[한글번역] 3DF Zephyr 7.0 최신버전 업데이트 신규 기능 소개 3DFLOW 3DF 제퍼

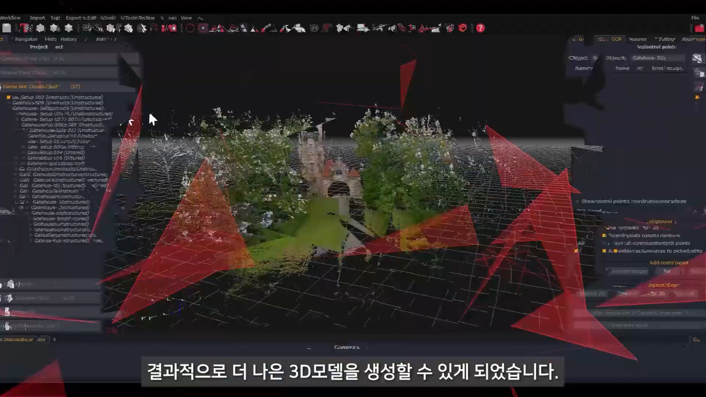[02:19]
The LiDAR workflow has also been improved.
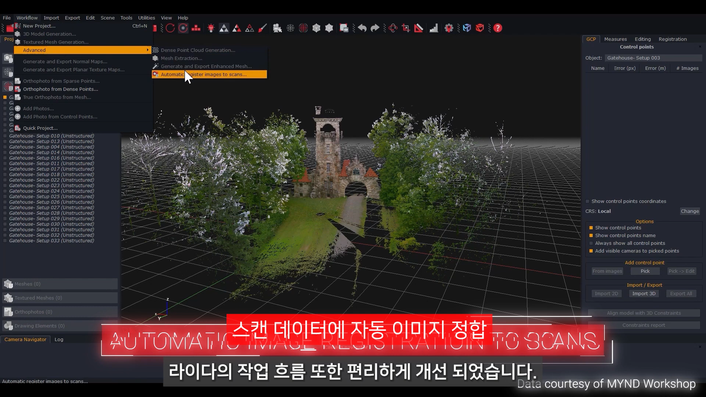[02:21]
The new AutoMagic Register Images to Scan tool
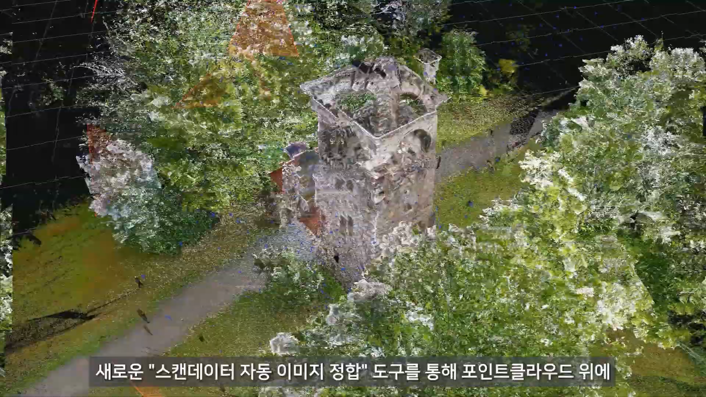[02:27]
makes it easier than ever to register images over a coloured point cloud.